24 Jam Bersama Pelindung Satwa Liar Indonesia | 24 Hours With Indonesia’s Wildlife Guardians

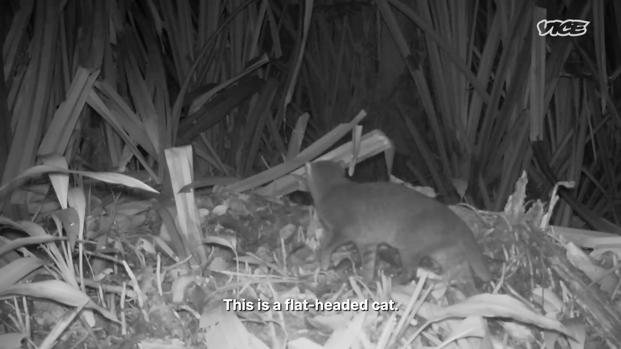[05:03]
So this is a flat-headed cat.
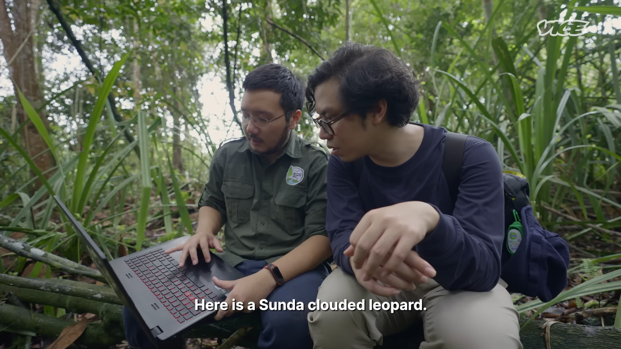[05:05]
Here's a Sunda clouded leopard. Oh, nice.
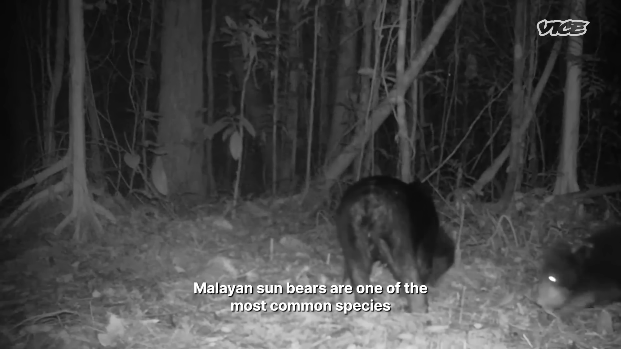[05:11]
Malaysian sun bears are one of the most common species we catch on our camera trap. And here's a bearded pig.